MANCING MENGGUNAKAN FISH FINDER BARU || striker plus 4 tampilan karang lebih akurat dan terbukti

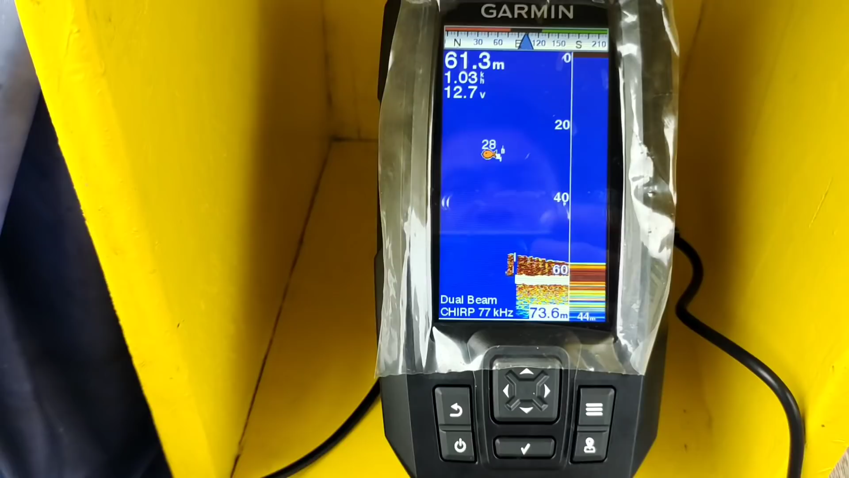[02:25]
On screen: depth 61.3 m
kalau untuk tampilan dasarnya ini benar-benar seperti di bawah dasar laut bosku ya.
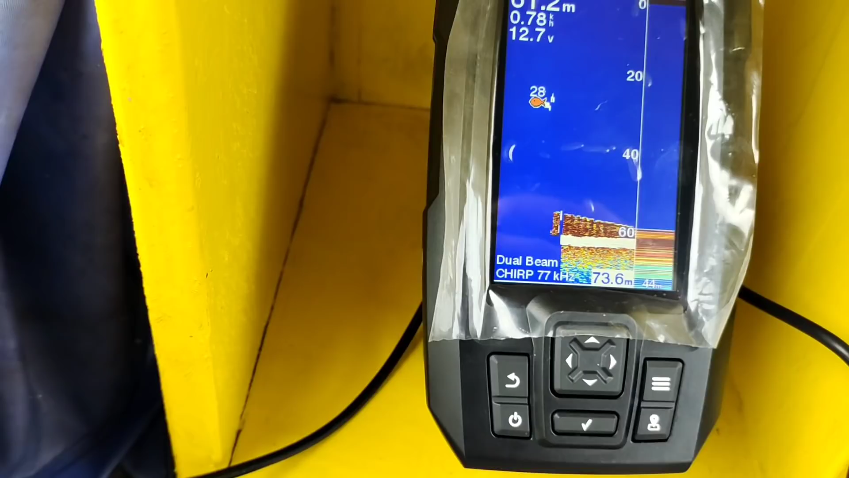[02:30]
Ada putih-putihnya seperti tampilan pasir bosku.
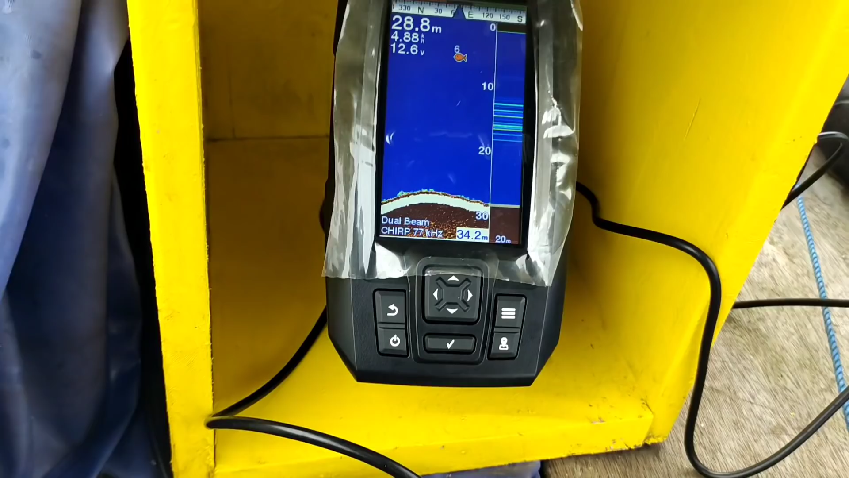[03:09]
On screen: depth 28.8 m
Nah, ini dia karangnya bosku, sudah mulai terlihat.
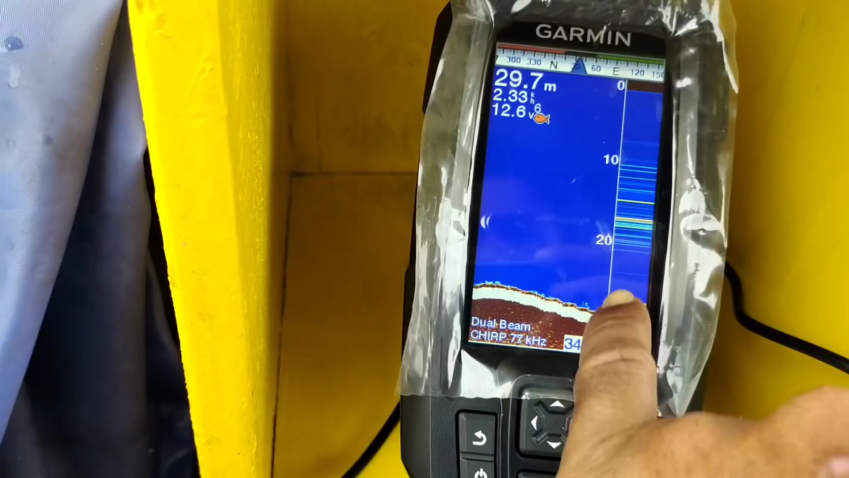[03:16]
On screen: depth 29.7 m
Nah, itu dia bosku.
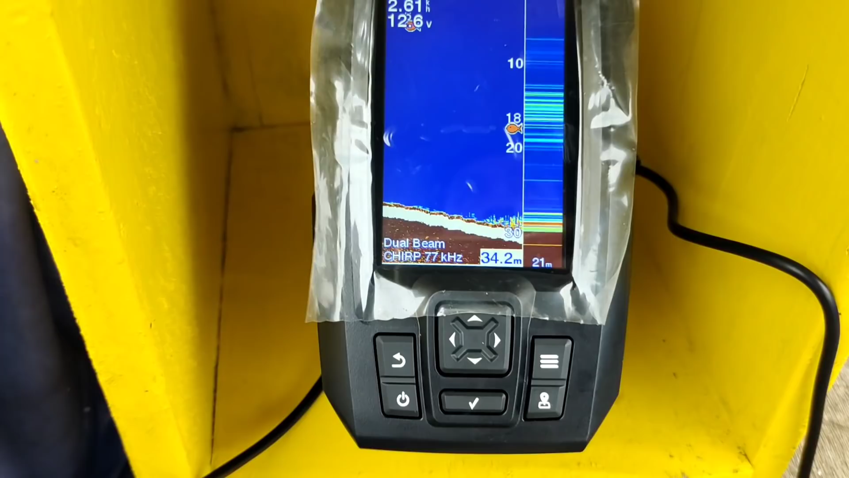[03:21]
Karangnya dan ikan-ikannya juga sudah mulai terlihat.
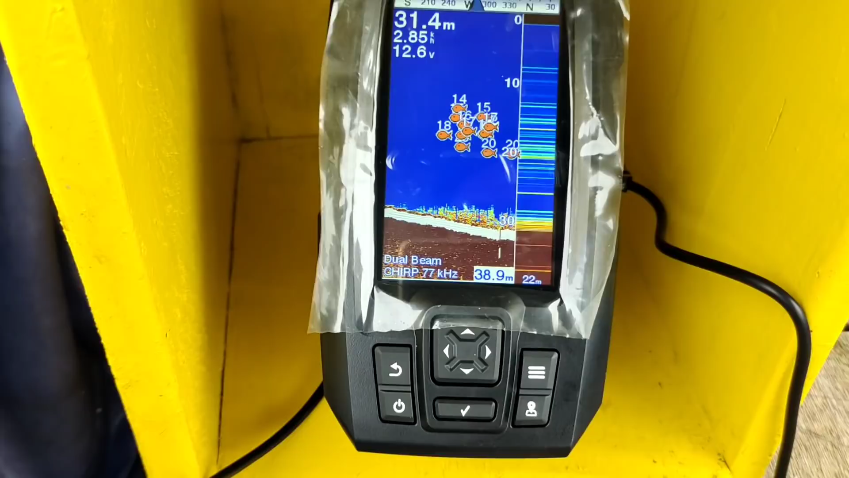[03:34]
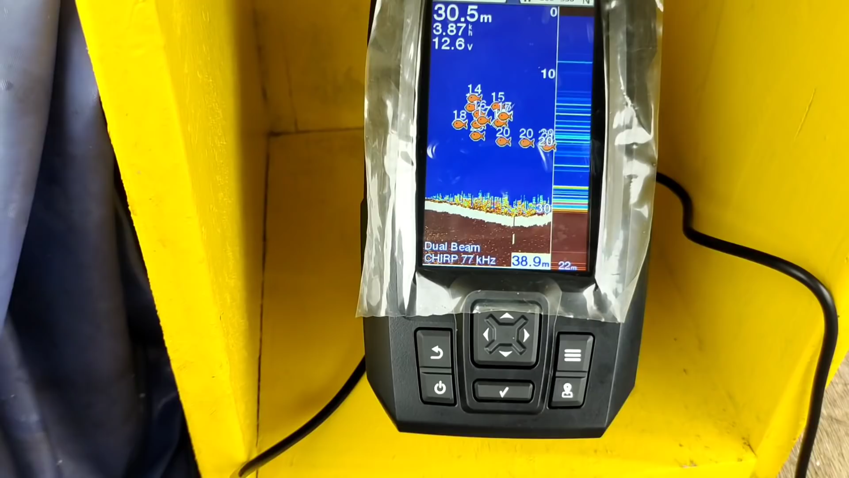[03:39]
On screen: depth 30.5 m
Jadi karangnya ini bosku sangat luas dan spotnya yang saya temukan tidak jauh dari pinggiran. Ini kurang lebih sekitar 100 meter aja bosku dari pinggiran.
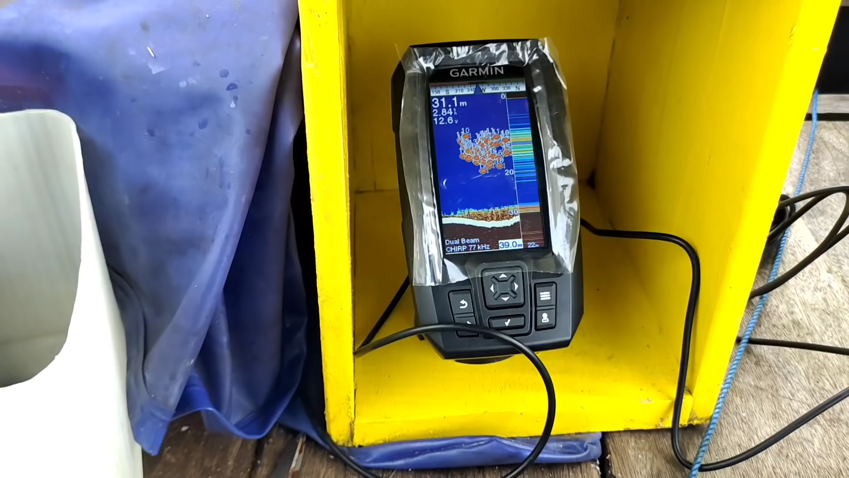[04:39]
On screen: depth 31.1 m
Nah, jadi tampilan karangnya seperti ini bosku ya.
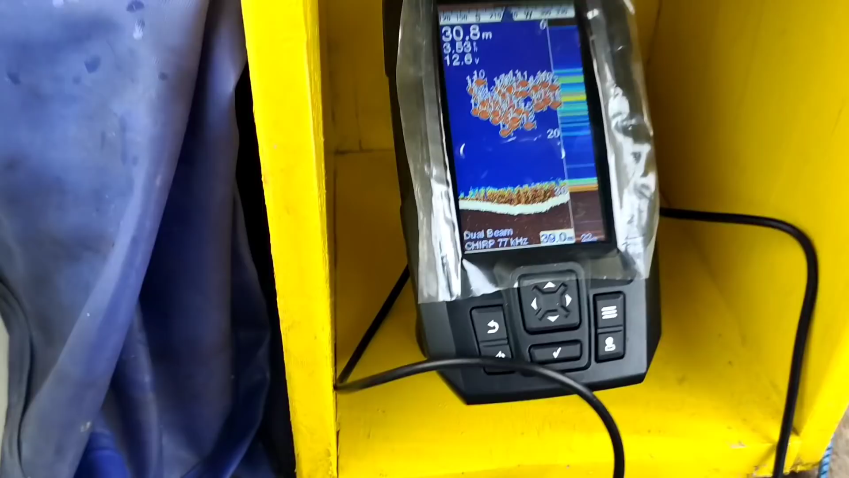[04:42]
On screen: depth 30.8 m
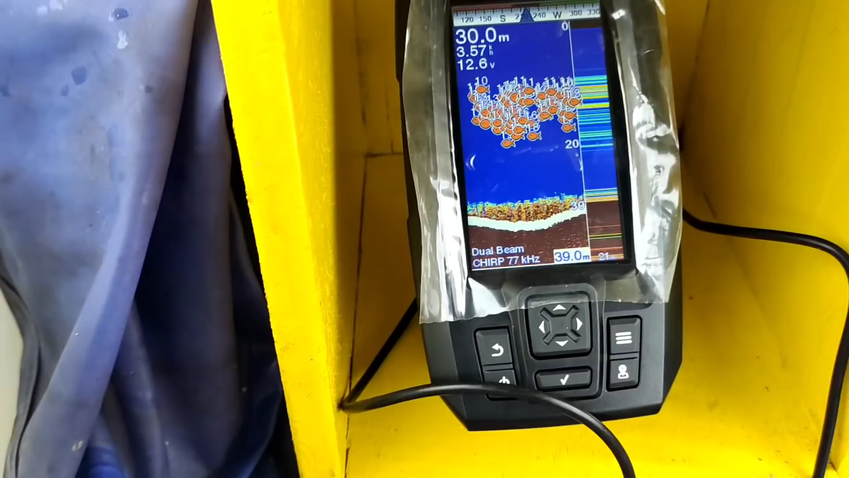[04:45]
On screen: depth 30.0 m
Lebih sempurna tampilan karangnya daripada Garmin 350C bosku.
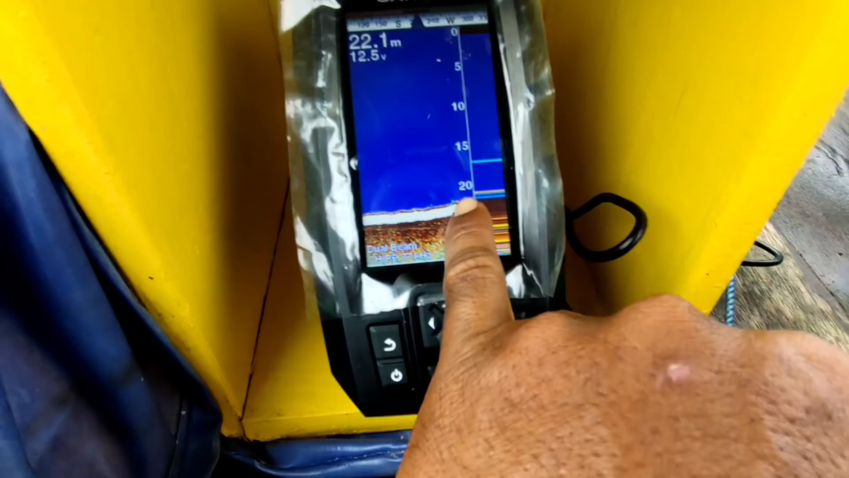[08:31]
On screen: depth 22.1 m
Karangnya bosku, nah, ikannya sudah mulai terlihat.
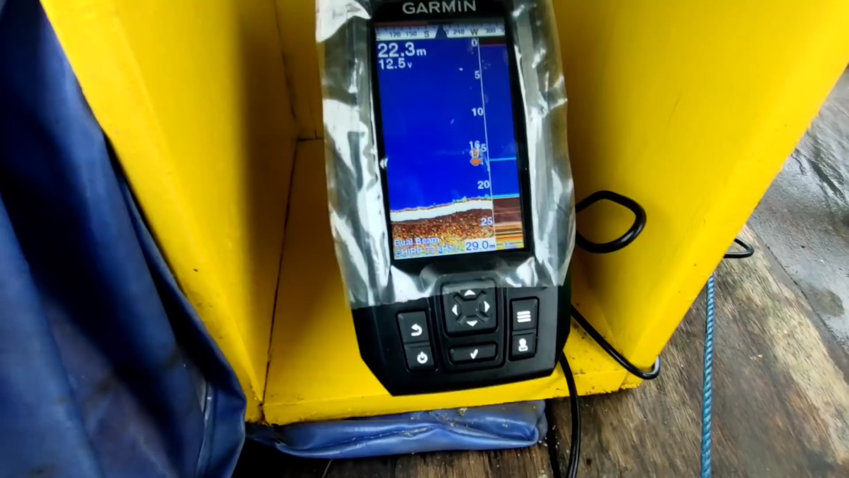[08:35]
On screen: depth 22.3 m
Bosku.
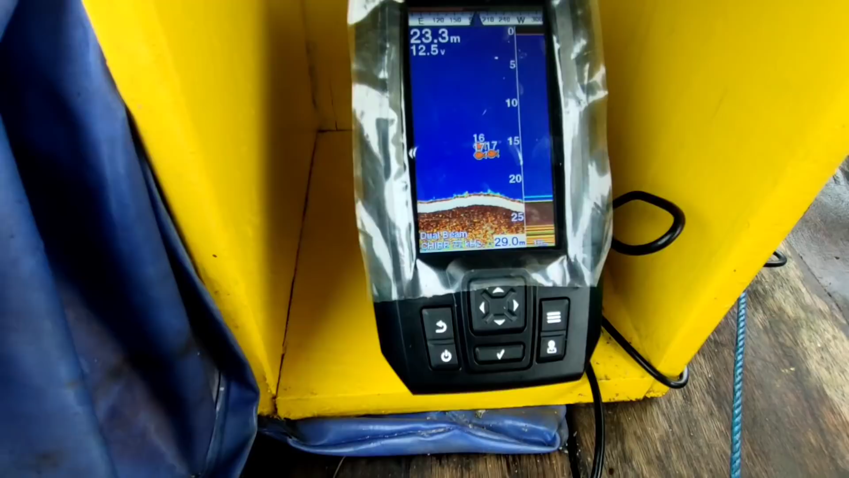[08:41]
On screen: depth 23.3 m
Oke, sekarang kita tinggal memancing di karang yang baru kita temukan di Fastbender Track Plus 4 bosku ya.